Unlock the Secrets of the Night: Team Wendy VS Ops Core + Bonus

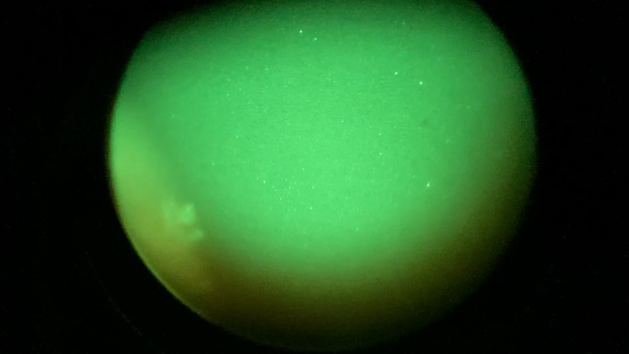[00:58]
flagging them with your rifle whenever you want to do a quick 360.
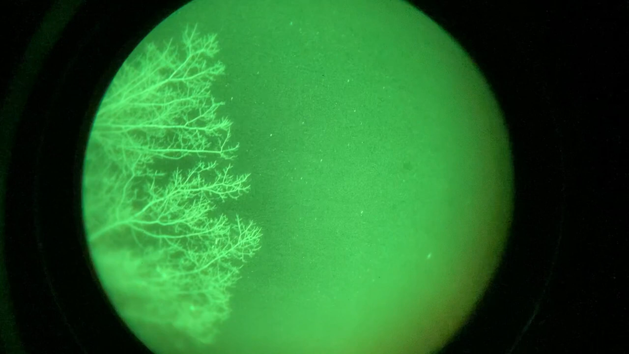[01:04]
this does have its uses though like previously mentioned putting this on a dedicated optic rifle is a much
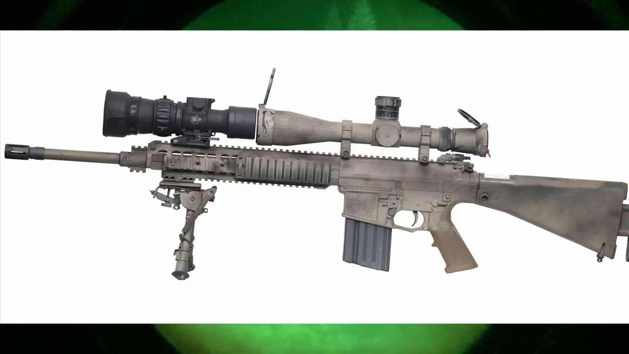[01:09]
better shooting experience than trying to line your pvs-14 behind an lpvo
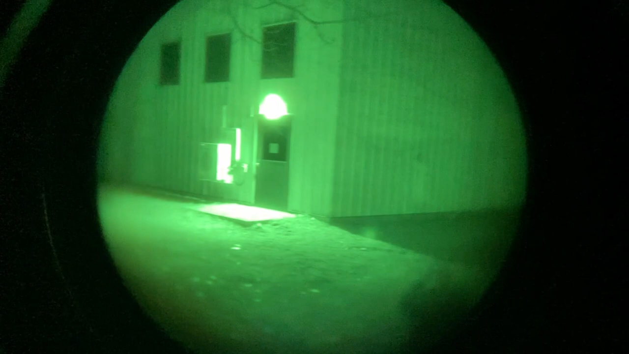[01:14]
or acog when mounted to your rifle i would really only recommend this if you
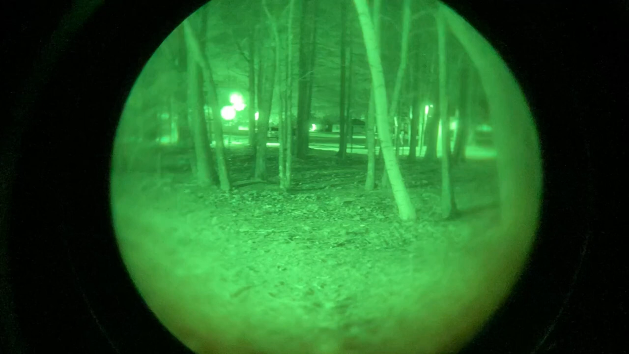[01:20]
explicitly wanted this for hunting or a dmr dmr rifle build where you were in a static position as a final note this does look really freaking cool
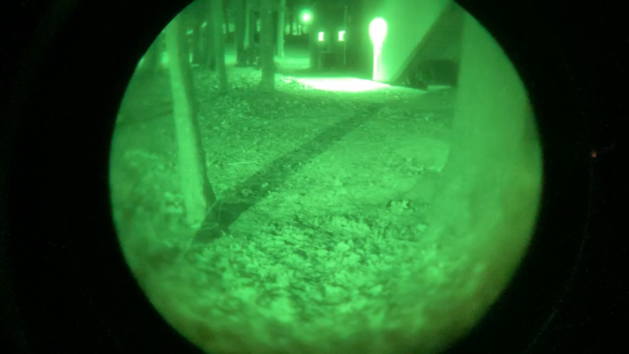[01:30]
so there's that i guess the second way of mounting night vision
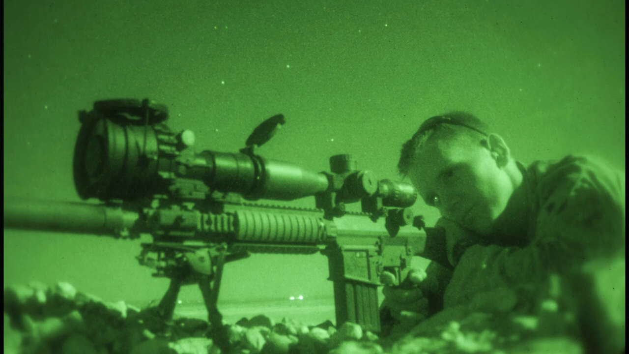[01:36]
is going to be on a cry nightcap or a ops core skull crusher these
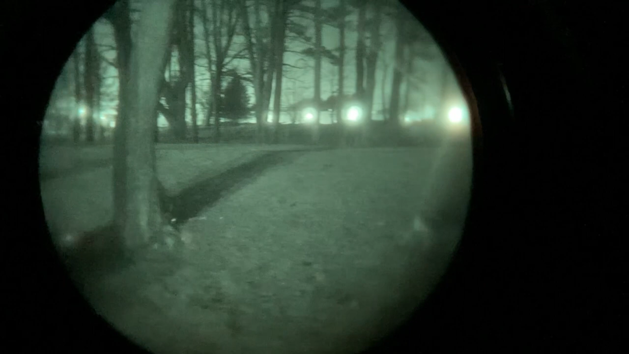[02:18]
without at least taking up 90 of its volume this setup reduces down to just barely over the size of a pvs-14 the downsides of this is that they are significantly